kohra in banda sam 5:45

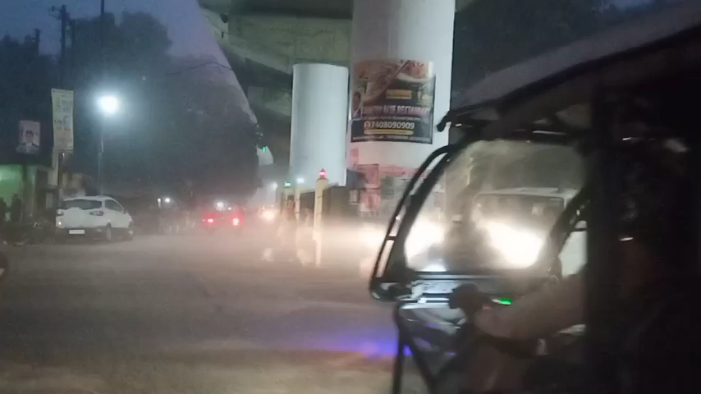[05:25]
पर कचेहरी के नीचे आगए दोस्तों और यह हमारा इधर जाता है रोड़